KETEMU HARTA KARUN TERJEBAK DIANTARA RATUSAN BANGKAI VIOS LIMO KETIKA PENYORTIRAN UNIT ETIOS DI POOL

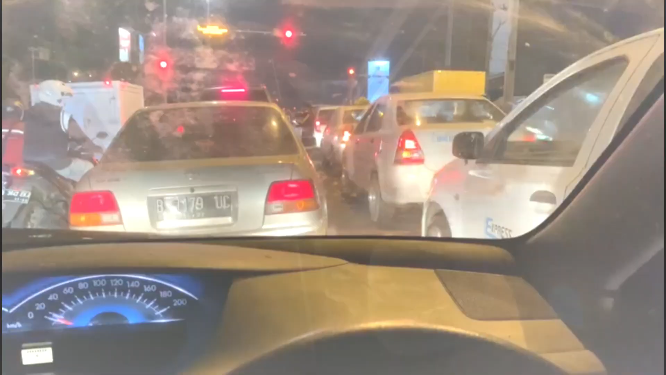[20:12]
Nah, sekarang kita udah di lampu merah bersama KM32000. 1, 2, 3, 4,